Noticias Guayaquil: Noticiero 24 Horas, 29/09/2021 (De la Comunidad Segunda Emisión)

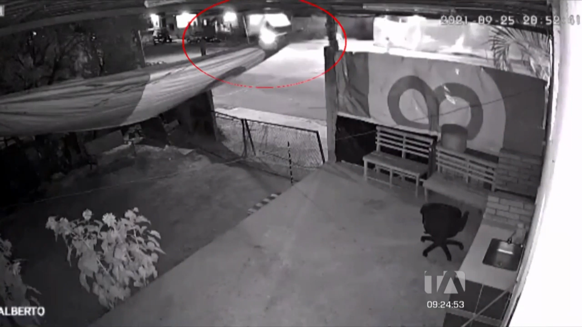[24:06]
El pesado automotor se impactó contra un vehículo que se encontraba estacionado, únicamente se registraron pérdidas materiales,
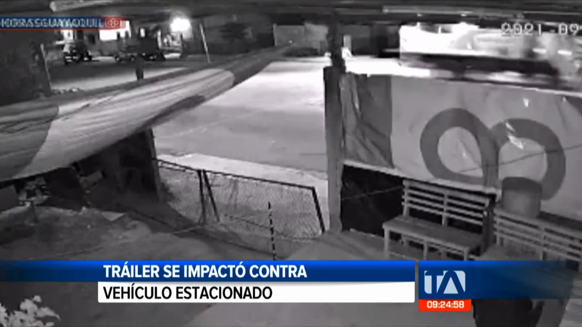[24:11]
que bien, en buena hora, ninguna persona resultó afectada. Es un vehículo oportuno y el que nos hagan llegar estas imágenes, miren ustedes el conductor de este, mire, vas a correr, lo vas a alcanzar. ¿Qué pasó? No funcionó el freno de mano, no se tomaron las debidas precauciones. Ahí está, trailer se impactó contra el vehículo estacionado. 9 y 25 minutos, terrenos de la Universidad de Guayaquil,